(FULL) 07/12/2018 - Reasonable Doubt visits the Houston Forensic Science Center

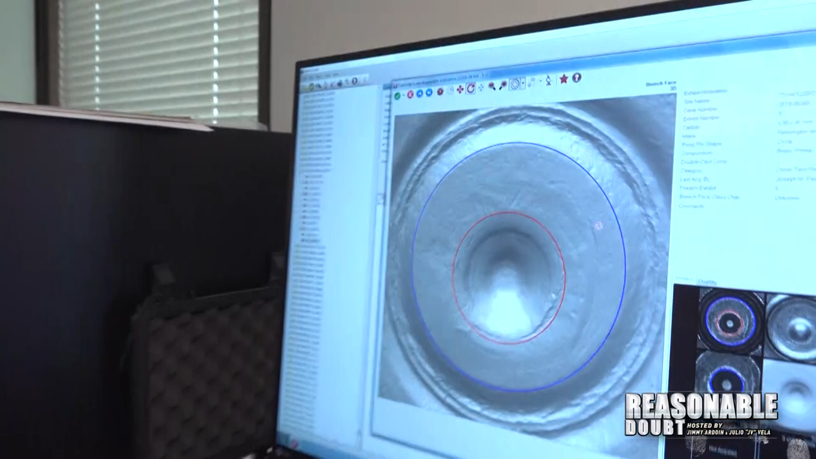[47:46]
So what I can do is I can turn it like this, give it a different lighting and different angles, and then I can even flip it around to see the firing pin mark.